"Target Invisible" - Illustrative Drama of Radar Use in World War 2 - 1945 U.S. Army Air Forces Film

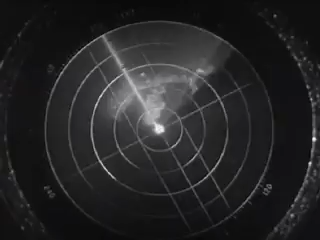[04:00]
The return shows a large land mass, Japanese coasts, over a hundred miles of it. You see that bright spot at the top of the peninsula? Not exactly the picture in travel folders, but that's beautiful Fujiyama. Mount Fuji. Nature's wonder. The tourist's delight. Now, a beacon inviting disaster.